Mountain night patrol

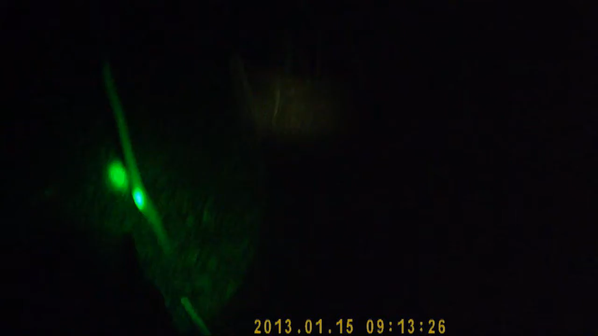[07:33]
There's that evil traffic cone looking back at me. I got confused for eyes so many times with that thing.